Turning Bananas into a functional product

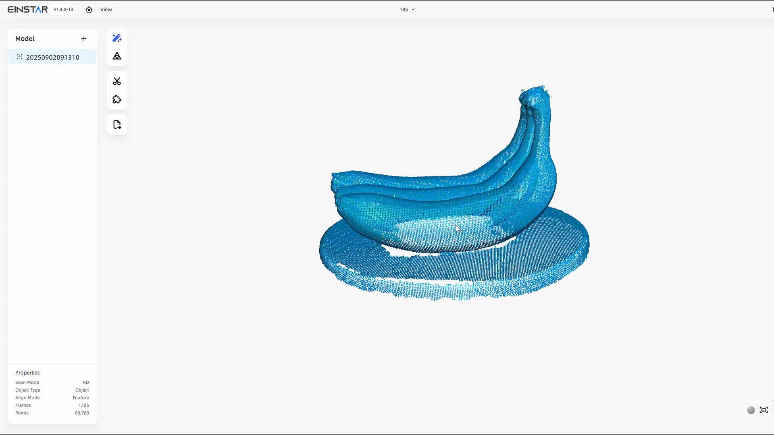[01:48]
You start out with a point cloud that the scanner captured and the software will generate a mesh from it. Now we can see a clear picture of how the scan turned out.
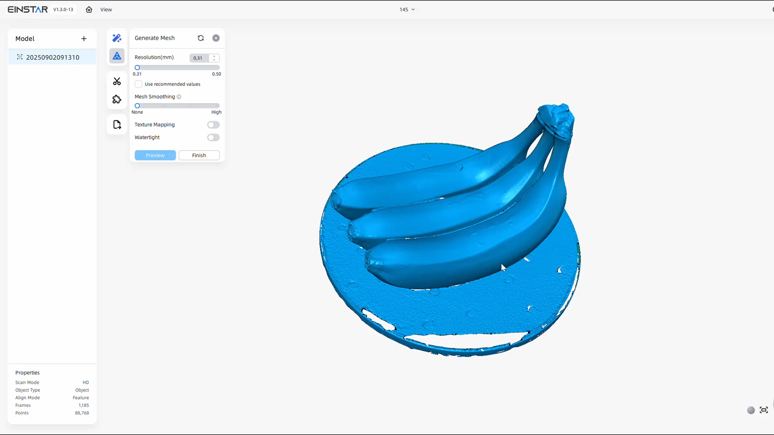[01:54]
The bottom parts are missing, but we will have to edit those later anyway, so no big deal. Otherwise pretty solid.
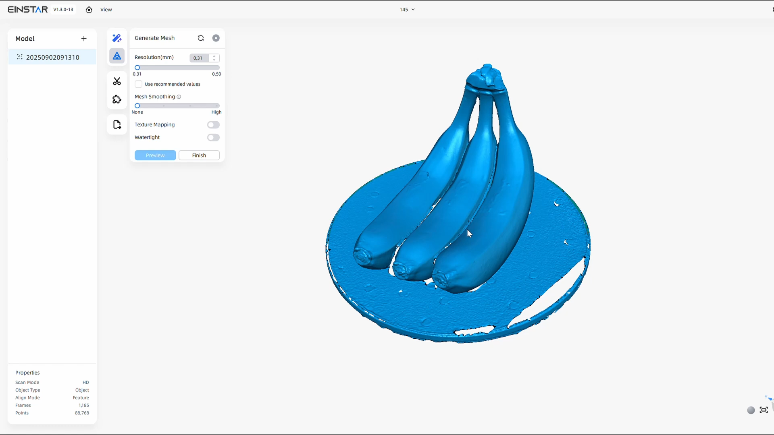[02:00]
Only the residue of the stickers is visible, but I can clean it up later. Now we use the awesome feature that is called fill holes, which does what it says on the tint.
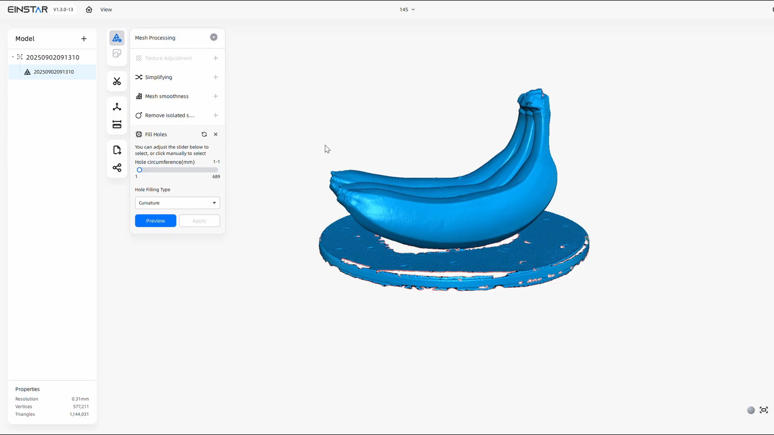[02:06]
We select the maximum hole size and fill it in. Pretty cool and saves a ton of time.